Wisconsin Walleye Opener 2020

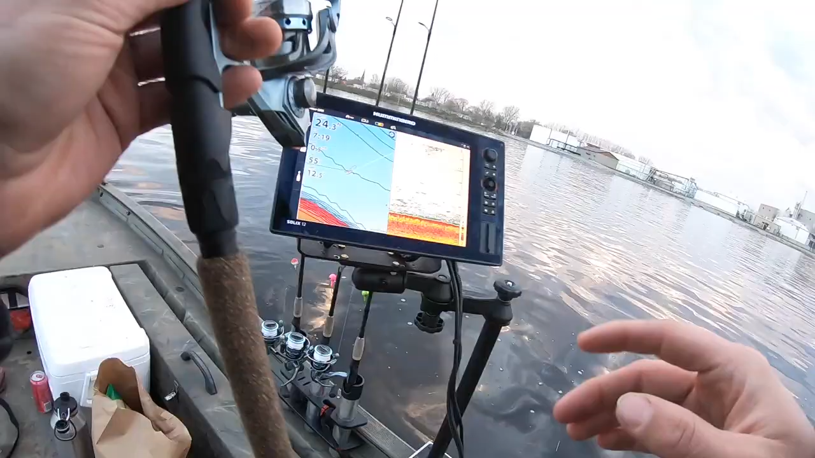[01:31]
All right. Found what appear to be fish. We're in 23 foot of water.